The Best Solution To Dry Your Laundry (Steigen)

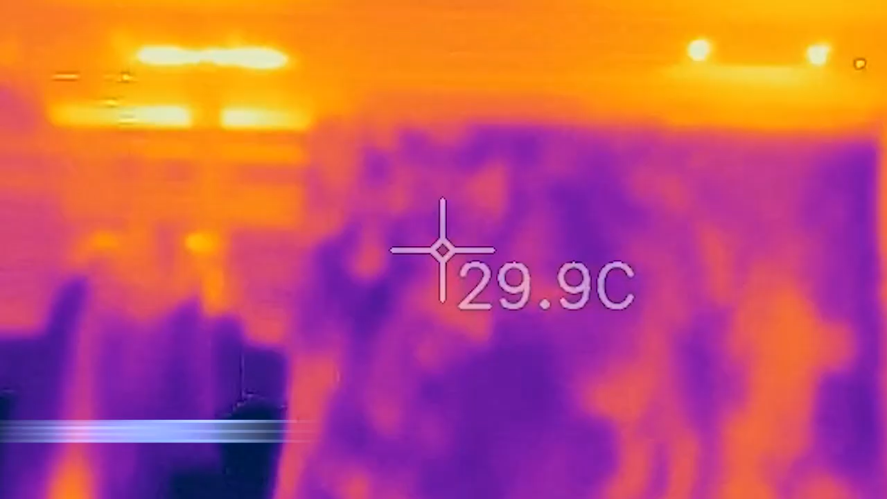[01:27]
On screen: spot 29.9°C
an infrared video to show you how heat is
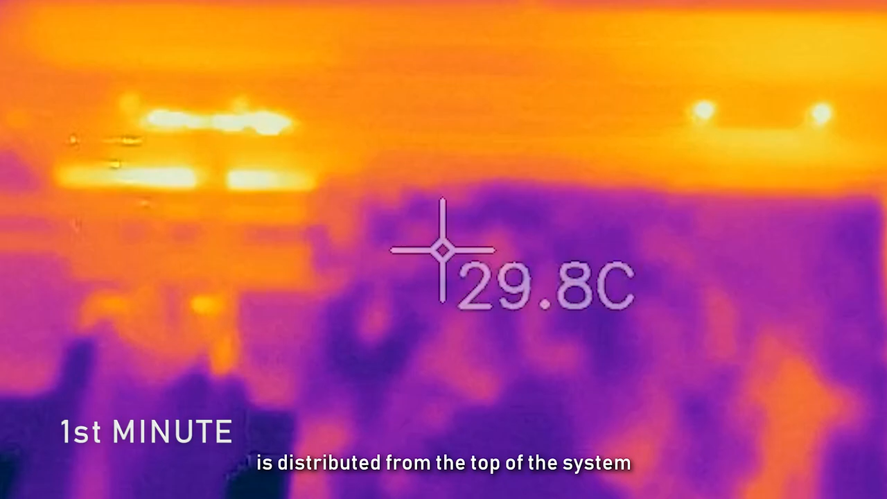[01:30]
On screen: spot 29.8°C
distributed
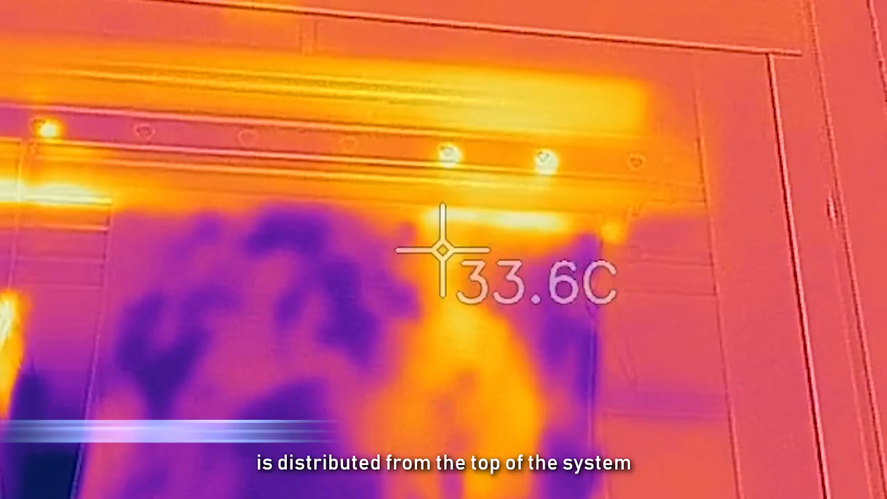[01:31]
On screen: spot 33.6°C
from the top of the system and down to your clothes in
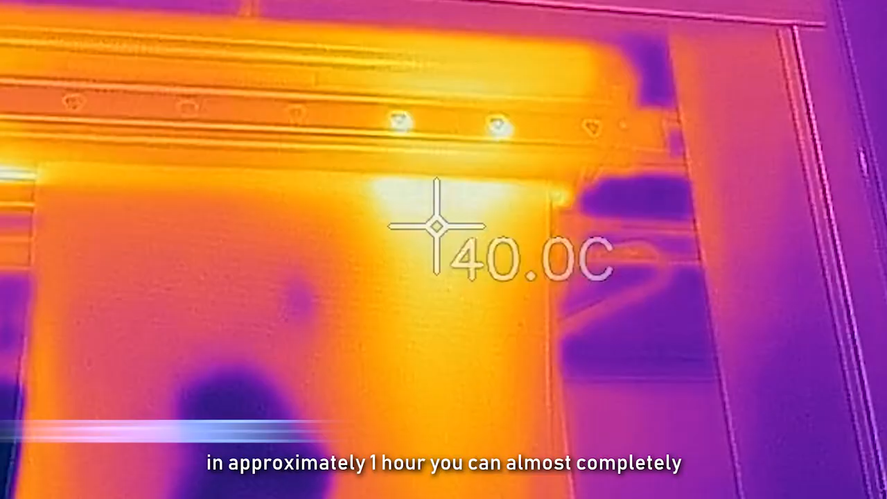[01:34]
On screen: spot 40.0°C
approximately one hour you can almost completely dry up your wet towel